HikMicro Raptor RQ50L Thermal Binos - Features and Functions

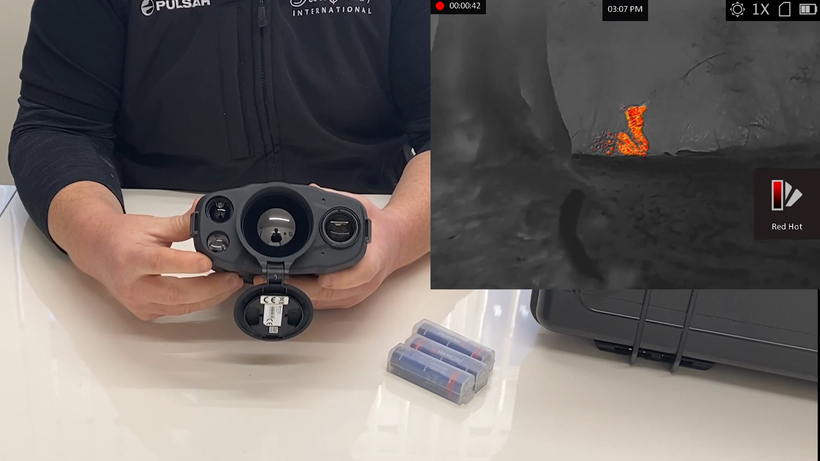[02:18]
You can also switch it to night vision when you're in night vision mode and pitch black and this IR will illuminate much like an infrared illuminator would do on something like a Hick Michael Alpex.
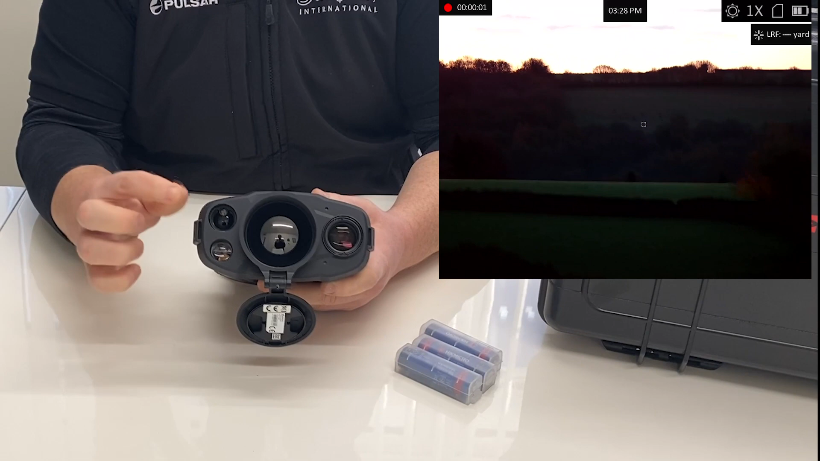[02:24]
You have your laser range finder and you have your thermal lens.
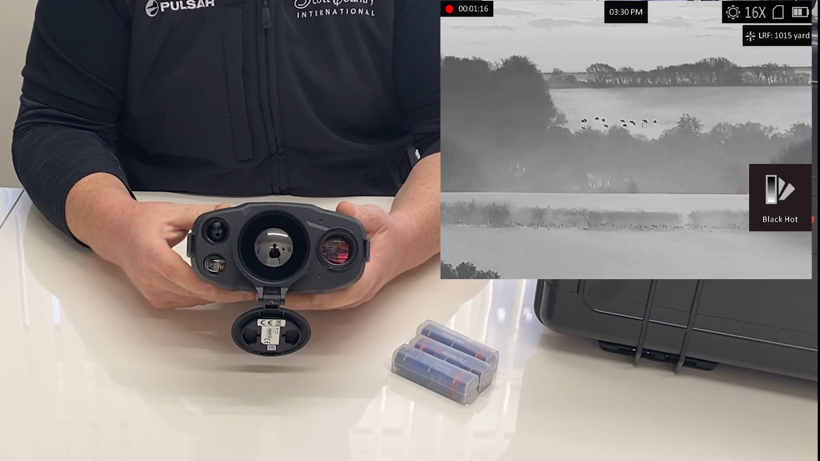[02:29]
This is a detection range of up to 2600 meters on a man-sized object. You can also fuse the image together so you can have a